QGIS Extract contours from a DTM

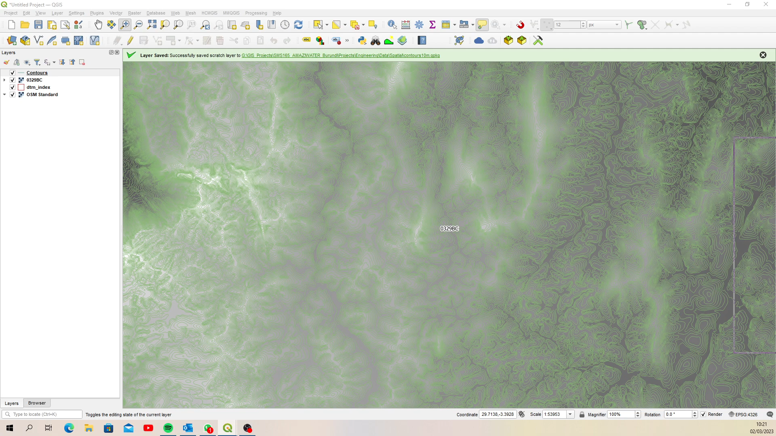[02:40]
okay so if we open that up you'll have a look inside you'll see that there is an attribute table and an elevation column for those 10 meter contours, so let's quickly style that, so we'll style that using the layer style properties, start off by labeling using the elevation column, we'll turn on an option to
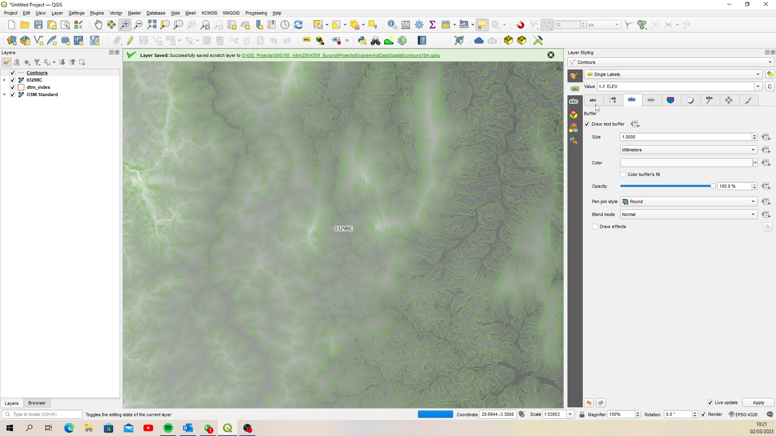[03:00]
show a text buffer, we'll maybe make this a bit smaller at 8, I'm going to change the size of this
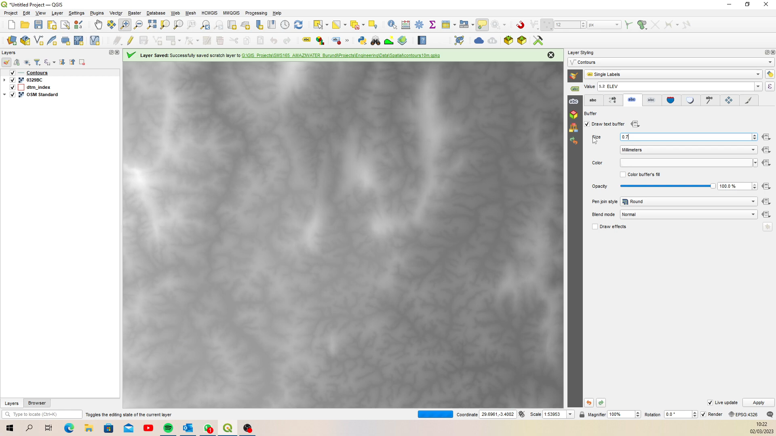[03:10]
text buffer to 0.75 and maybe also change the color to a dark brown something like that
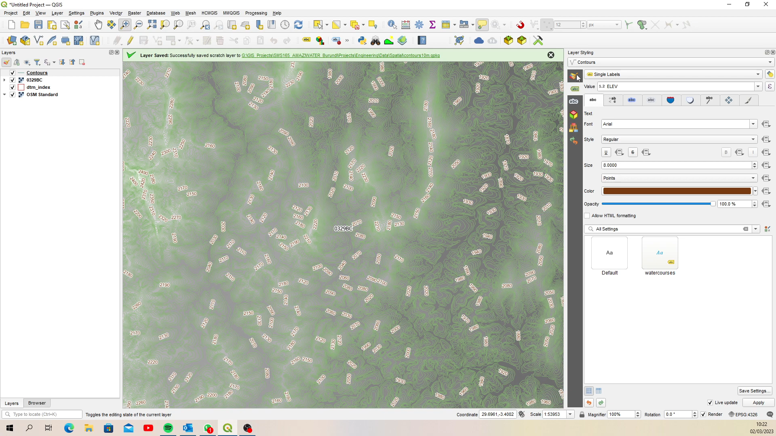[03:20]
and go back to the actual color for this layer and orange is quite a good one because it shows up on top of lots of other layers
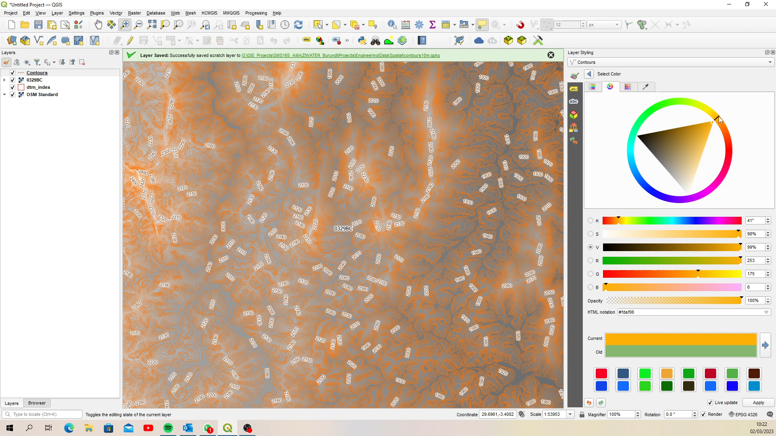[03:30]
something like that and then what you can do is you can make this a little thinner if you like
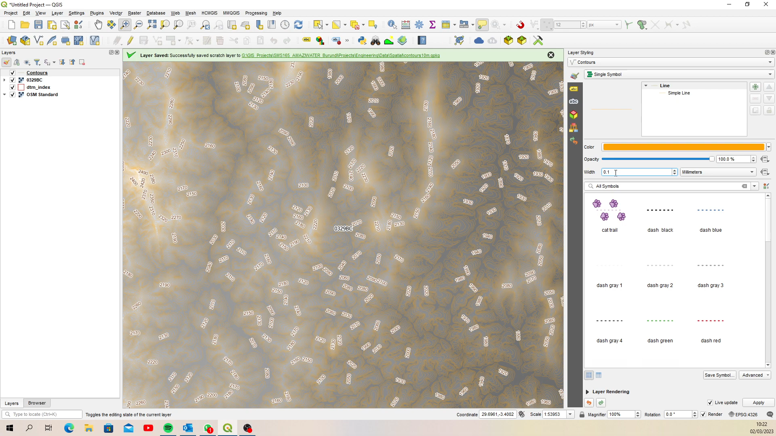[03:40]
or thicker whatever you prefer, okay so that kind of works, now if we zoom in we can see our contours and on top of the backdrop using the raster image we can actually see where the valleys and hills are etc,
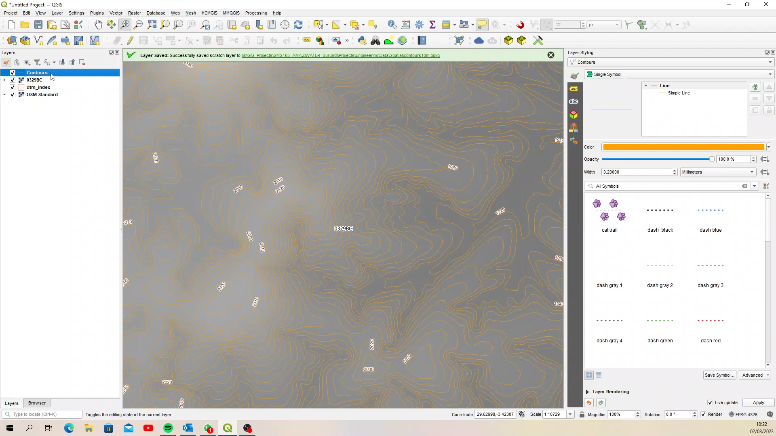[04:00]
so that works quite nicely, so if you like that you can save that style so I'm just going to open up the properties and then I'm just going to save the style, I want to save it inside that geopackage,